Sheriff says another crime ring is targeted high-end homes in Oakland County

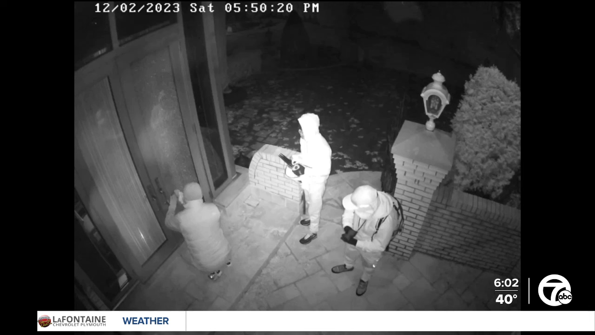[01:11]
usually showing up to homes in groups of three or four. And while the homeowners are out of town or gone when this is going on last fall, the sheriff's office helped to create a task force to prevent future homes from being targeted.